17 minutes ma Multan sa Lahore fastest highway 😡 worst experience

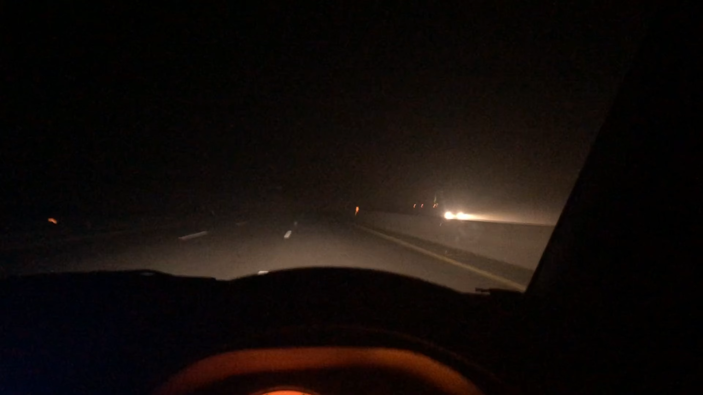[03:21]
اچھا تو گائز ابھی آپ فوق وگرہ دیکھ سکتے ہیں نہ ہمارے آگے کوئی گاڑی ہے نہ پیچھے کوئی گاڑی ہے ہم اکیلے ہی ہیں پوری موٹر وے پہ تو ابھی فوق بھی بہت زیادہ ہے تو بس اب اللہ
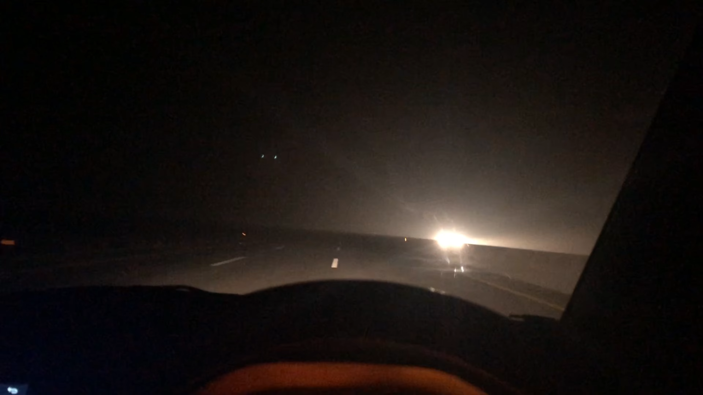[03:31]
خیر کرے ہم صحیح سلامت پہون جائیں اچھا تو گائز ابھی ہم موٹر وے سے آ رہے تھے لیکن موٹر وے فوق کی وجہ سے انہوں نے بند کر دیا ابھی ہمیں جی ٹی روڈ پہ نیچے اتار دی
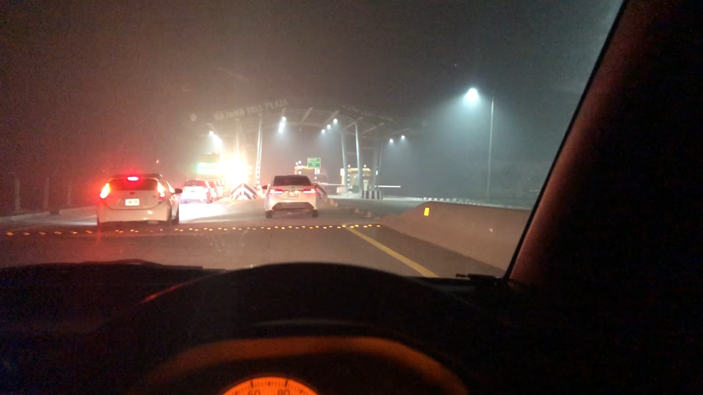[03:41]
جتنی گاڑیاں تھی یہ سب ساتھ ہی تھی ڈبل انڈیگیٹر پہ تو ابھی انہوں نے سب کو نیچے اتار دی
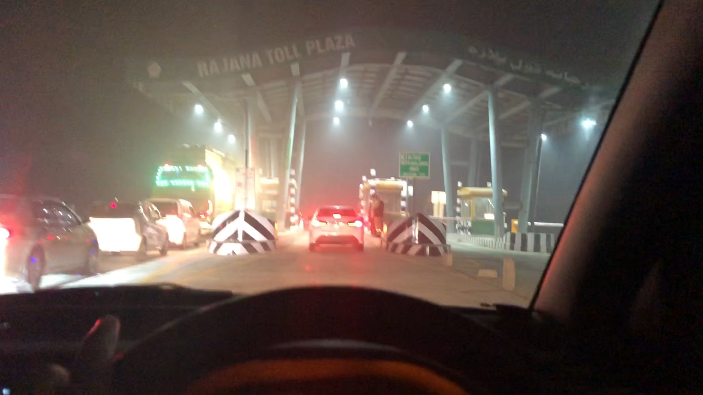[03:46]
موٹر وے سے اور جی ٹی روڈ پہ کر دیا ابھی میں آپ کو بتاتا ہوں آج یہ بندہ جو
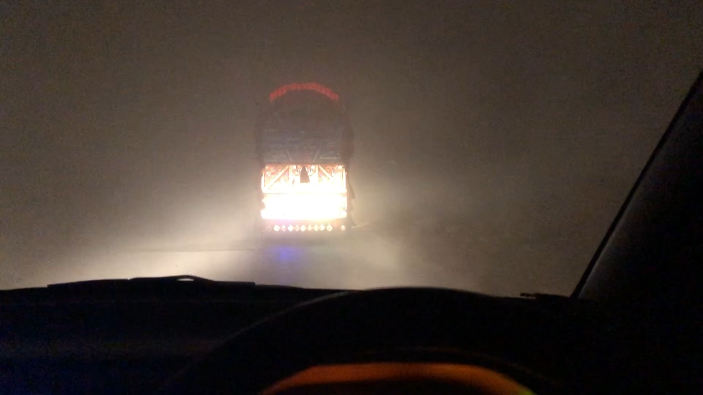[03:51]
آگے ٹرک والا جا رہا ہے نا یہ کوئی فرشتے سے کم نہیں ہے اس کی میں سٹوڈی آپ کو بعد میں گھر پہنچ کے بتاتا ہوں کہ ہمارے ساتھ کیا ہوا تھا جو یہ فرشتہ آیا اور اس لئے ہمارا مسئلہ لگی ہے ابھی راڑ میں کوئی ساٹھے دین پونے چار ہو رہے ہیں
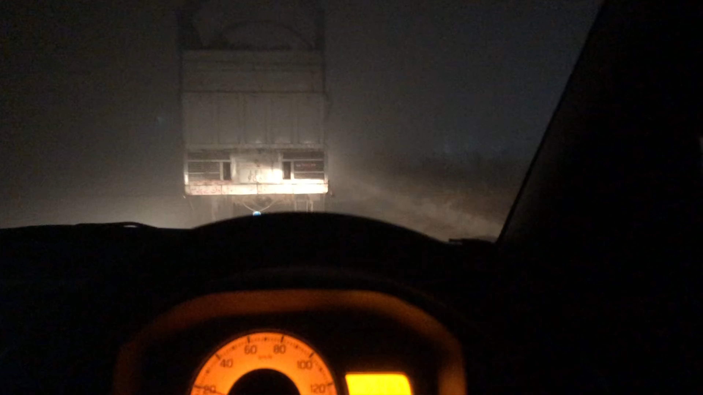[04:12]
تو بھی کاری چلا چلا کے میری بس ہو گیا ہے میں کافی دیر سے کوئی ٹیر دو گہنٹے سے بیس کی سپیٹ سے اوپر نہیں گیا تو بھی بس یہ ہی ہے کہ اب گھر پہنچے کھہر سے نہ تو کوئی رستہ ملتا ہے پوری روڈ پہ ہم دو بندیاں آگے کوئی ہیں دس کلومیٹر تک نہ پیچھے کوئی ہے تو بیس کی کے ہی حاصل ہے کہ اس کے پیچھے پیچھے جا رہے ہیں اب یہ جہاں تک جائے گا دیکھیں گے
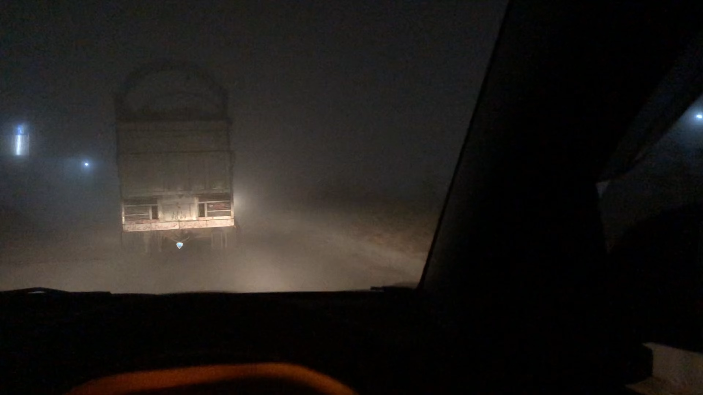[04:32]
باقی فوق آپ چیک کر سکتے ہیں اگر میں رائٹ لیفٹ کرتا ہوں فوق ہی فوق ہے ابھی کچھ بھی نظر نہیں آرہا میری لائٹوں سے تو کچھ بھی نظر نہیں آتا ہے ایک کلومیٹر کا بھی
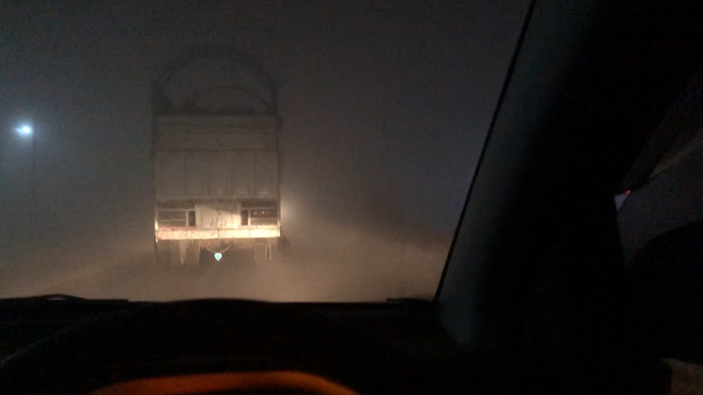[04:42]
آگے مطلب کہ کچھ سینٹی میٹر کا بھی نہیں دکھاتا کہ کچھ چیز جائے تو گائز ہم نے تقریباً دو بجے تک گھڑ پہنا تھا لیکن ٹائم ہو